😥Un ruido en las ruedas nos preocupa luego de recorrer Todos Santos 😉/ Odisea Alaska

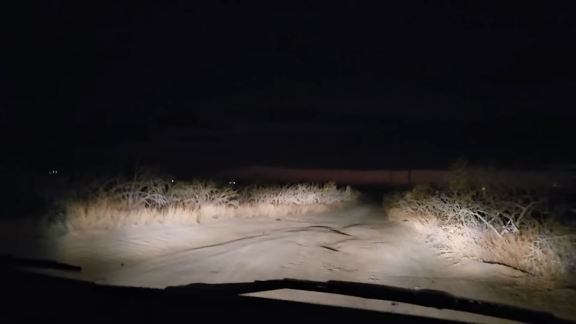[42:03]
¡Ay, un ciervito! ¿Es un ciervito? No, era como más bajito, tipo una mara, una liebre grande. Eso era un ciervito. ¿Qué era, gente?
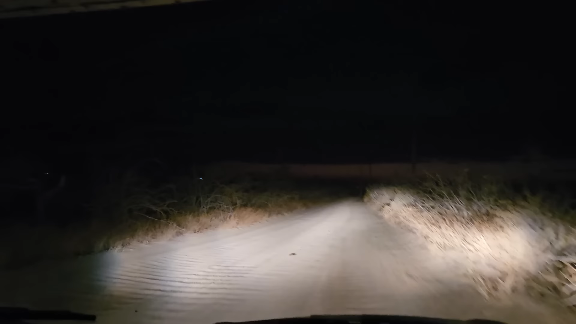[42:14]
Lo que te iba a decir, les iba a contar, es que entramos como dijo Facu antes, en la calle incorrecta. Nos topamos con un hotel que no tenía salida a la playa, así que gracias a Ale del patio de casa por América por habernos mandado la ubicación exacta a donde ellos estuvieron, que es sobre la playa. Más adelante, sí. Era una bajadita más adelante. Vamos a ver ahora con qué nos encontramos.
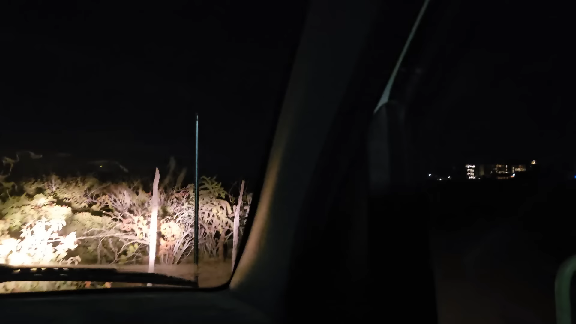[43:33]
Che, pero volvemos al hotel donde estábamos. Ah, mirá, claro, pero del otro lado. Ah. Mirá, allá hay una bamba.